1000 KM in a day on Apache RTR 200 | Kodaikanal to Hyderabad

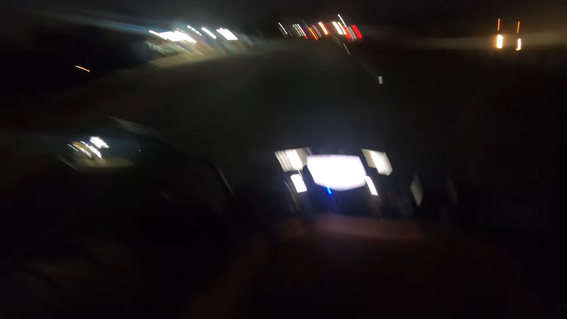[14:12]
हमने कवर कर लिया है 401 किलोमीटर बराबर 401, और अभी मेरा ऐसा मन तो नहीं है ब्रेक लेने का, थोड़ी देर और चलाते हैं फिर कहीं रोक लेंगे, थोड़ा देर पानी वानी पीने के लिए ब्रेक ले लेंगे, जहाँ भी रोकेंगे वहाँ हेलमेट का वाइज़र साफ़ करना,
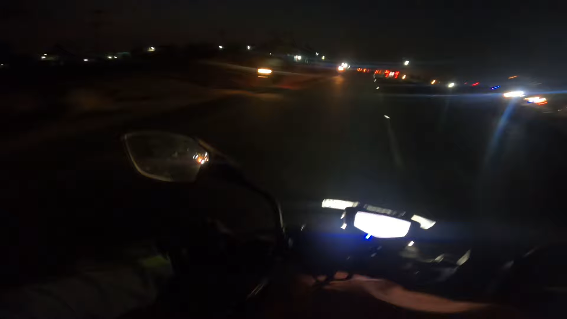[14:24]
क्योंकि भाई वाइज़र कचरा गंदा हो गया, बहुत ही कीड़ा चिपक गया आगे।
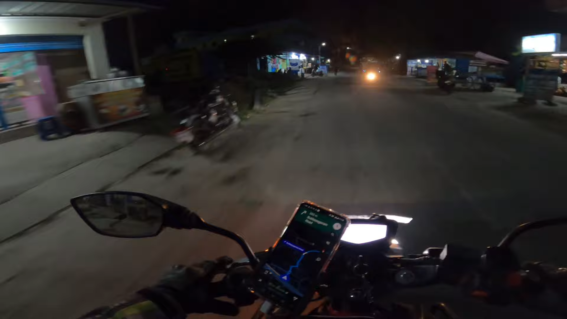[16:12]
भाई देख मैं तेरे को पहले बोल दे रहा हूँ, तू मेरा समय बचाने के चक्कर में ना आए बाएँ रस्तों में घुसेड़ मत देना मेरे को, बस तू तेरे पे भरोसा करके जा रहा हूँ मैं।
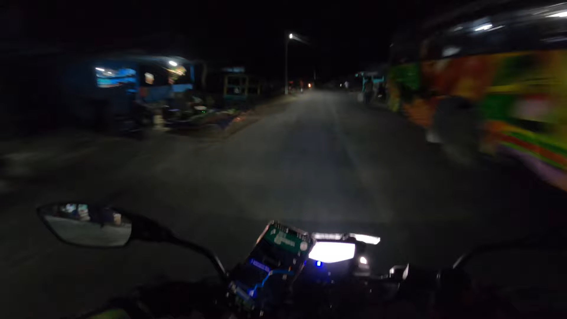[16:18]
यह है टू वे रोड, यहाँ पे तेज़ नहीं चला सकते, और ऊपर से साला यहाँ तो अंधेरा है वे।
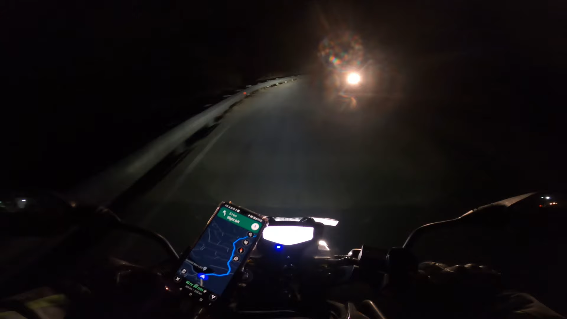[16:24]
अब जब तक NH44 पे वापस जुड़ नहीं जाता तब तक गाड़ी रोकने का सोचना नहीं।
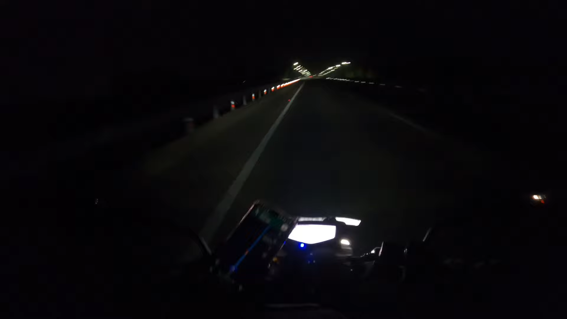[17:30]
चला लिए अपन काफ़ी चला लिए, 550 किलोमीटर और बाकी है, लगभग आधा कर लिए, आधा और करना है। अब इस हाईवे को भी छोड़ने का वक्त आ गया, ये हाईवे छोड़कर अपन ले लिए साइड वाला रोड,
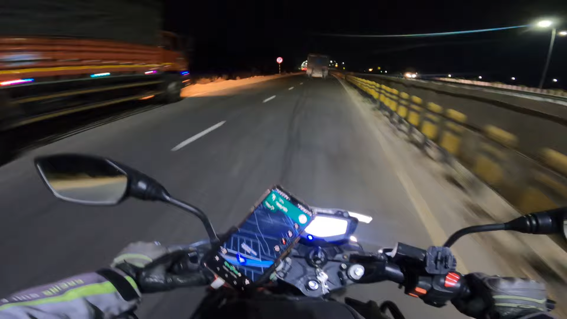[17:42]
क्योंकि तो आगे जाके अपने को लेना है टर्न टूवर्ड्स हैदराबाद। ओ भाई साहब पता
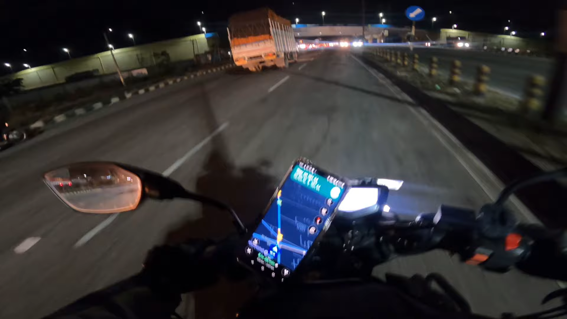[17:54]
नहीं कब से चलाते चलाते फाइनली अब पहुंचे नेशनल हाईवे 44 पे।
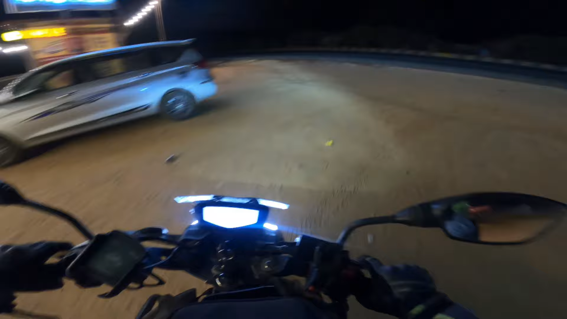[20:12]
हैदराबाद 521 किलोमीटर उसमें दिखा रहा है, और अभी पेट्रोल में भी तीन डंडी है, तीन बार है।
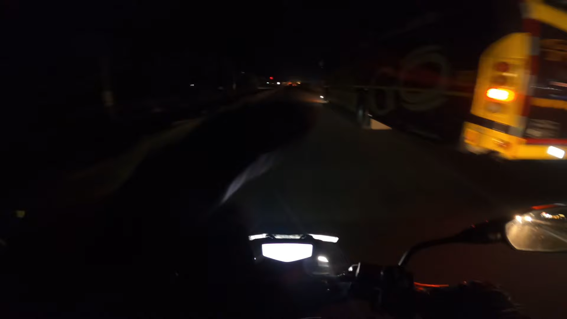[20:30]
ये रात में साला इनसे संभल के चलाना बहुत ज़रूरी है भाई, मेरे को सही में स्लीपर बसेस जो जाती रहती है ना प्राइवेट बसेस, इनको ओवरटेक करने का हिम्मत नहीं होता मेरे को।
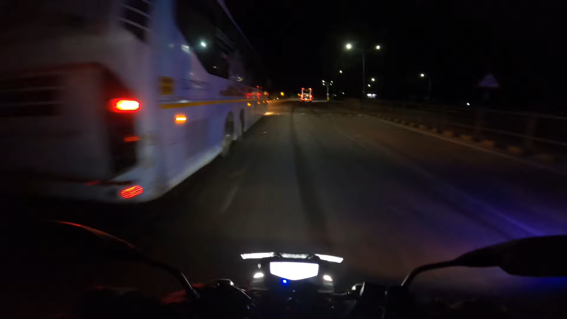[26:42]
वो तो अब मैं पैटर्न याद कर लिया हूँ कि जैसे ये डिवाइडर के बीच में गैप वाला कोई एरिया दिखे समझ जाना हो आसपास ब्रेकर। अच्छा वैसे मैं राइड अपडेट देना भूल गया यार, अपन 803 किलोमीटर चला चुके हैं, टाइम हो रहा है 3:20 और ये आ गया कौन सा टोल प्लाजा,